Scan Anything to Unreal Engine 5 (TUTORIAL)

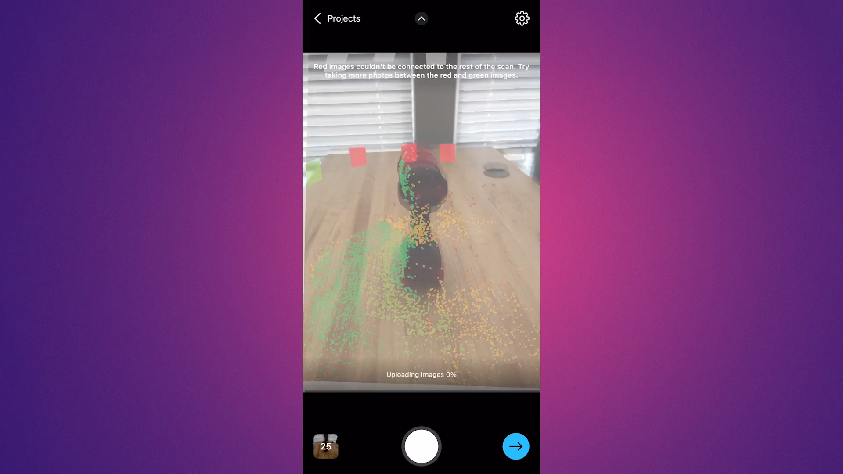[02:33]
Now you're going to see these green, yellow, and red dots appear on the object as you're trying to capture it.
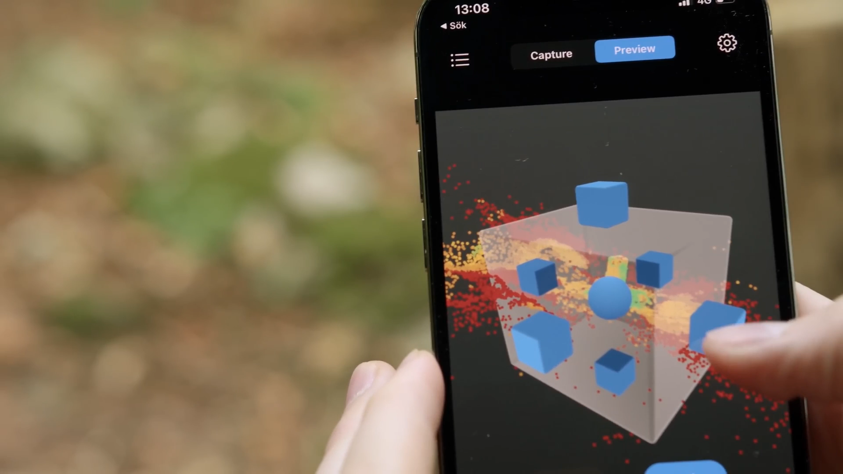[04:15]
It's completely free to make an account and I think it's required to process and export the model. Basically the processing part will take roughly about 10 to 15 minutes.
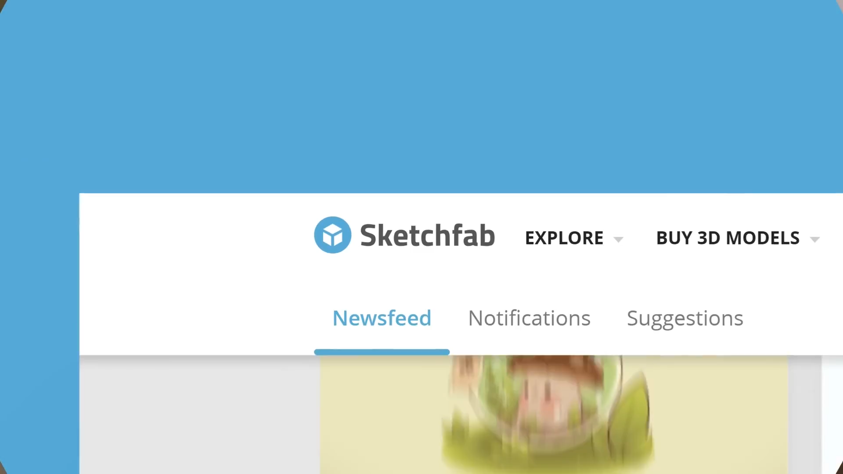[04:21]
It really depends on the complexity of the model.
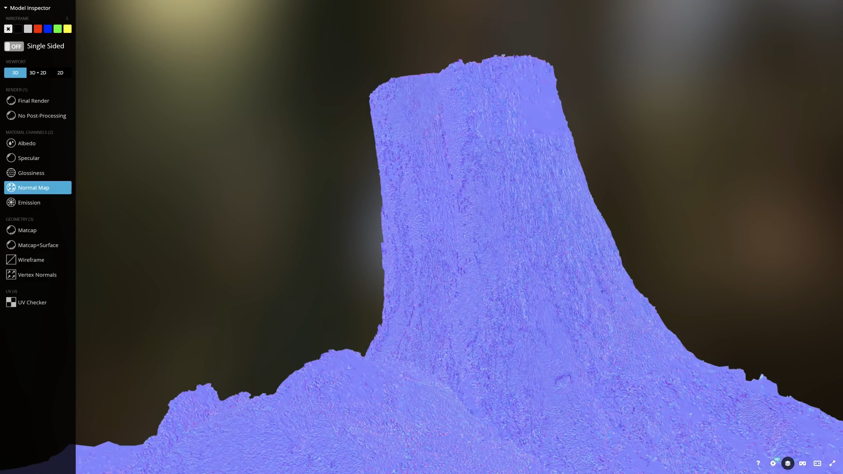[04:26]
So obviously a larger object with more photos will take a longer time, but once it's finished, it will upload the model to your Sketchfab account that you logged in as.
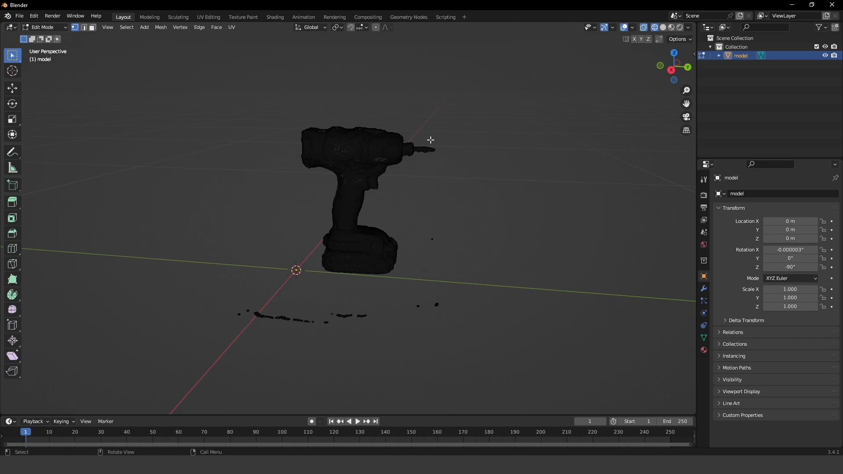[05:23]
Basically, it's just drag and drop into the content browser. It will automatically import all the textures and set up the material for you. And all you have to do is drag in the static mesh into your scene.